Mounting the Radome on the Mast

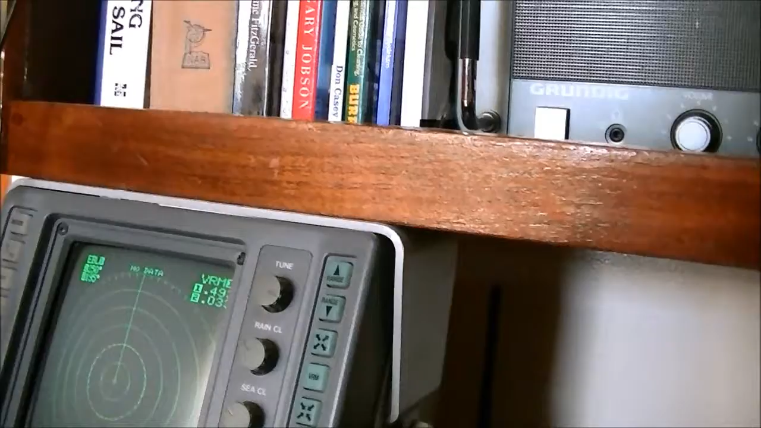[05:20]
Alrighty. We may have a little bit of a problem. I'm not seeing anything. Oh, there it goes. Had the gain turned down too much.
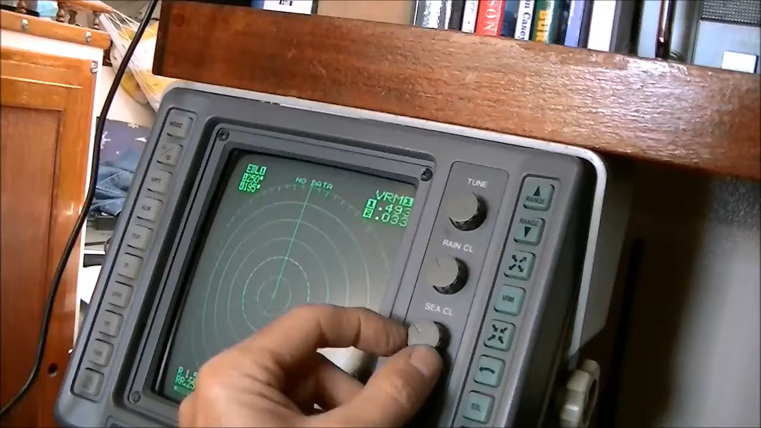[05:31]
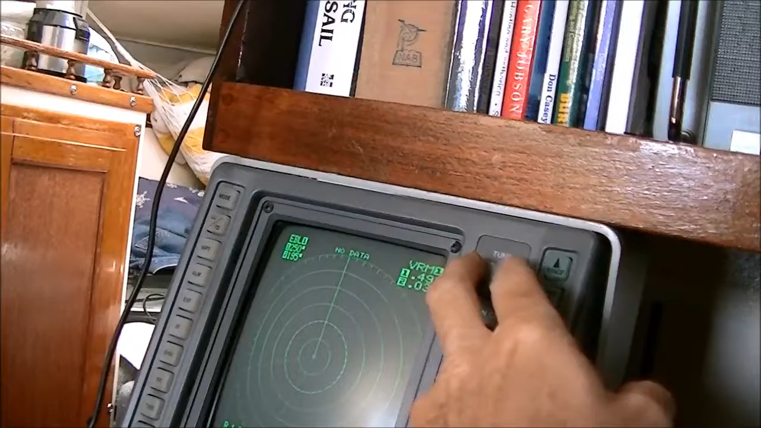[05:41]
Yep. There it goes. It's catching all the stuff that's close by. Alright. Very good.